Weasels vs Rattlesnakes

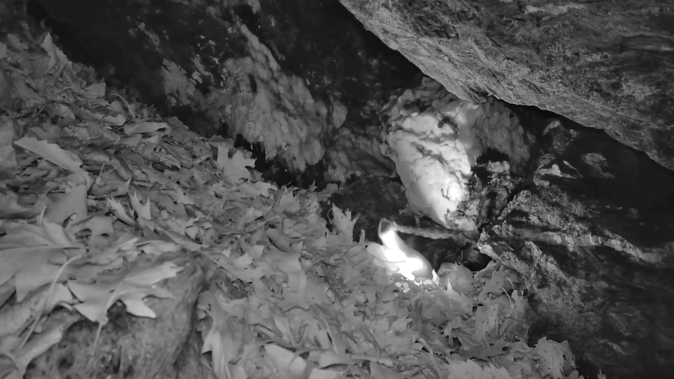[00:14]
The first couple of predations occurred at this den site, one in November of 2022 and a few months later in February.
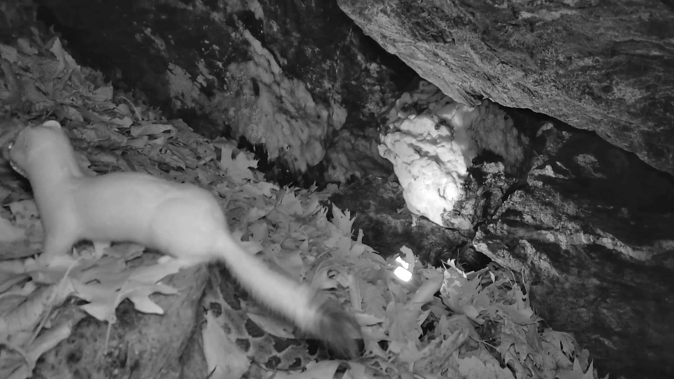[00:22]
If you are a fan of snakes, such as myself, such footage may be unsettling to watch. However, I think such rarely documented predation is intriguing because it suggests learned behavior. Meaning that some weasels recognize that timber rattlesnakes in their brumation state are too lethargic to adequately defend themselves.
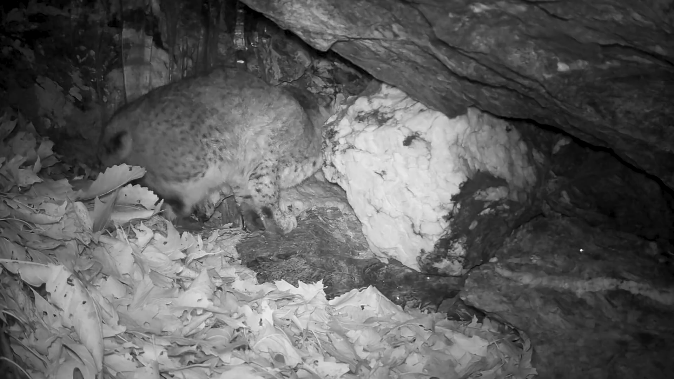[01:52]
This bobcat, which seems to have picked up on their scent, would eagerly partake in either flavor.
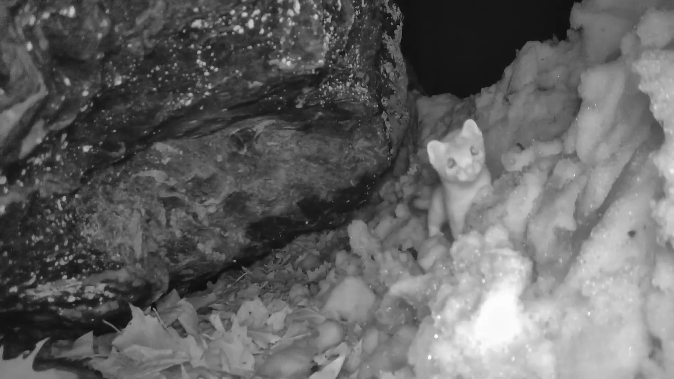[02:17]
despite at least one frequent weasel visitor.
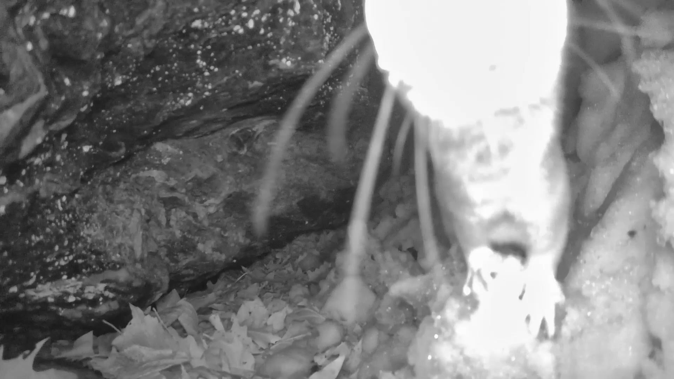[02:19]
In January 2024, however, the camera recorded this predation.
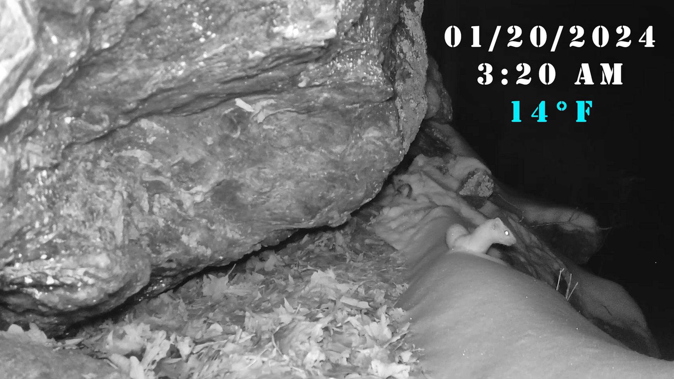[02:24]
Notice how the rattlesnake attempts to crawl through the snow and back into the den, only to be dragged out once more and rendered helpless.
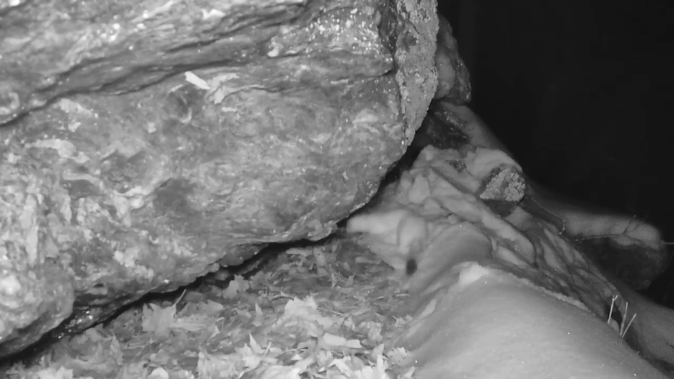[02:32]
This clip ends before the snake is ultimately dragged away. This footage was captured at the end of November 2024, and I'm just going to let it play out first.
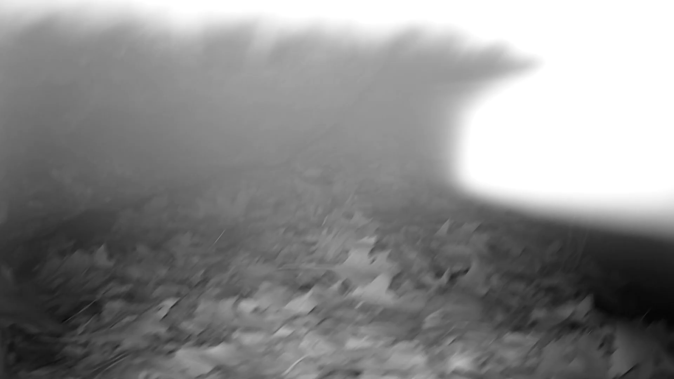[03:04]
So first, the weasel is attempting to pull a rattlesnake out of the den. You can't really see the snake, but you can hear it rattling. Mr. Raccoon appears, startling the weasel, and as the small muscle lid tries to retreat, it nearly collides with the raccoon, terrifying the weasel. Okay, one more time. Listen for the rattling at the end of the clip, after the weasel knocks over the camera.
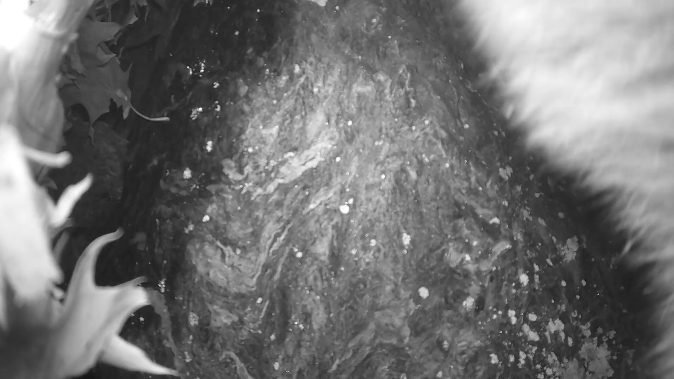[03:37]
After the weasel pushed the camera downward, Mr.
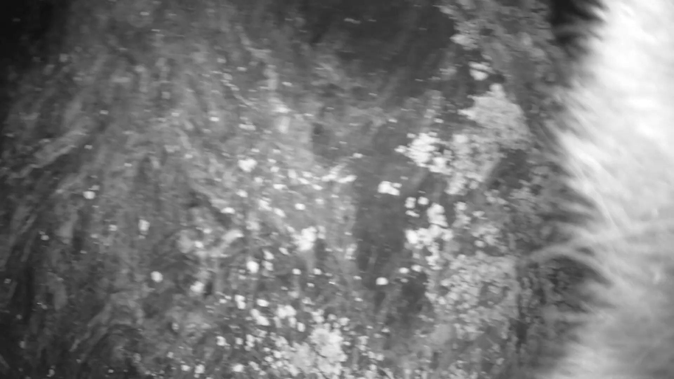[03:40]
Raccoon knocked it about further, ultimately facing the lens skyward, where the camera eventually became buried under snow.
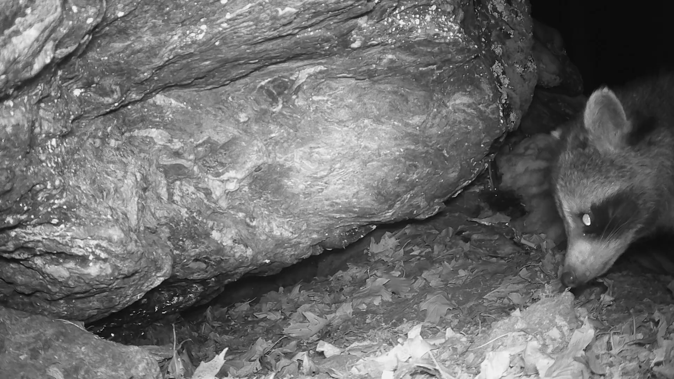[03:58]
and footage once again revealed a raccoon, likely the same culprit,
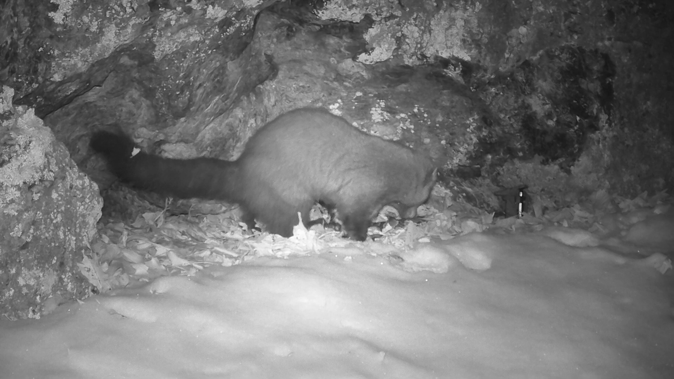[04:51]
pulls a rattlesnake out from near the den's entrance. But by all accounts, the snake appears already to be dead, likely from illness and or exposure. The fisher eventually drags the rattlesnake down slope and out of view of the camera.
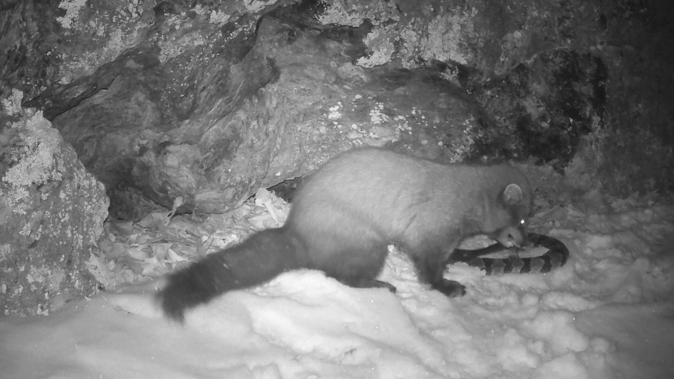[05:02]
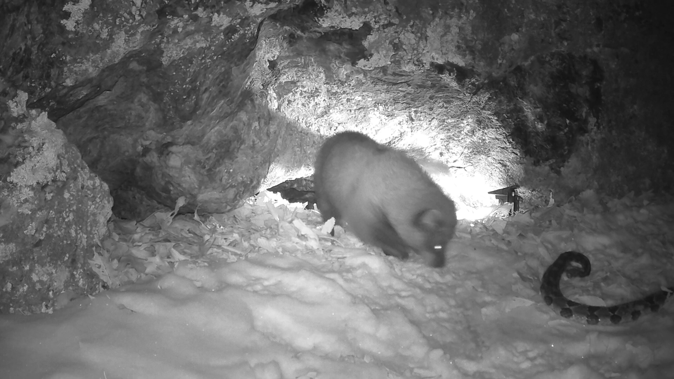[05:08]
Incidentally, this may be the same rattlesnake filmed 11 days prior on New Year's Day,